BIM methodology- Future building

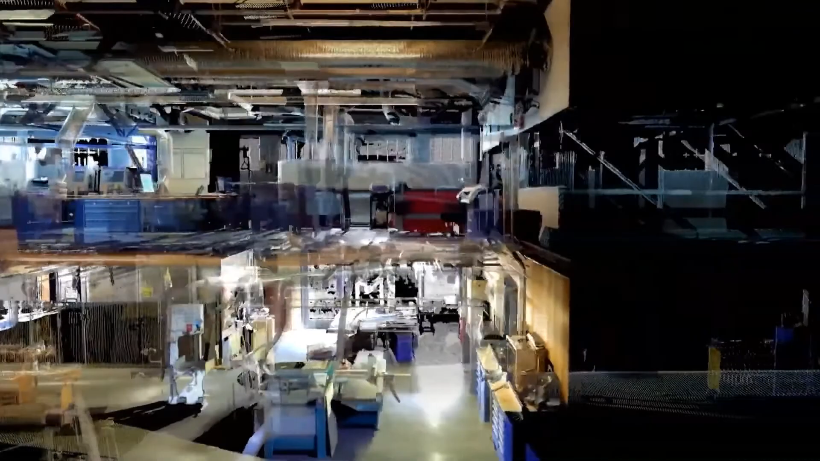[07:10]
Where a drone cannot be used, a laser scanner is used.